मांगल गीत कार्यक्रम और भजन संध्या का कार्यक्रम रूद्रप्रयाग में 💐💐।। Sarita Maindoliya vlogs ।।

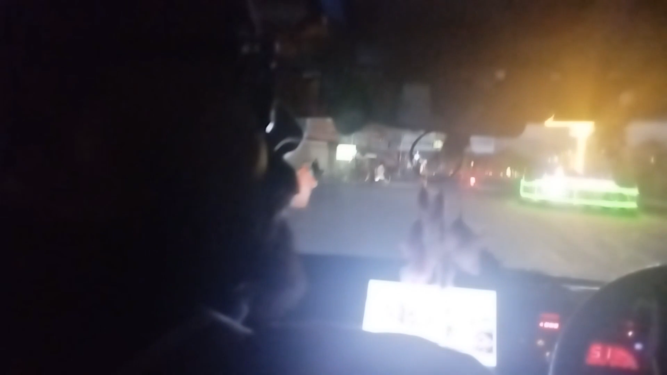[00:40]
दोस्तों आगे हमारे दो भैया बैठे हैं, अभी दिख नहीं रहे हैं, अंधेरा है। बाद में आप लोगों को परिचय कराऊंगी।